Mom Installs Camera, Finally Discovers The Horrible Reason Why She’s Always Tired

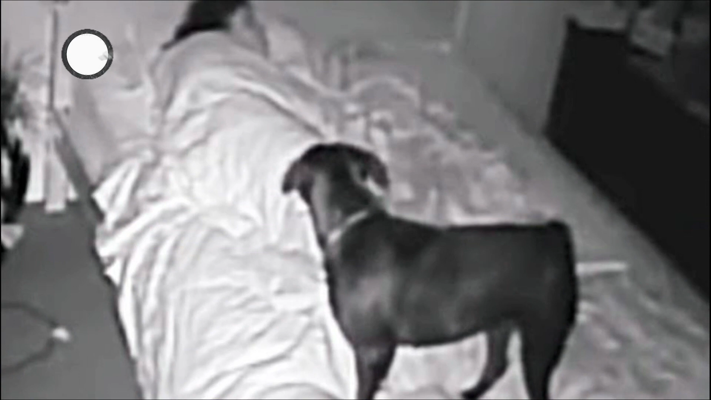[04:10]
The most remarkable thing about this was Melanie's reaction. Although she seemed to be asleep and couldn't remember anything, she was displaying actions of consciousness.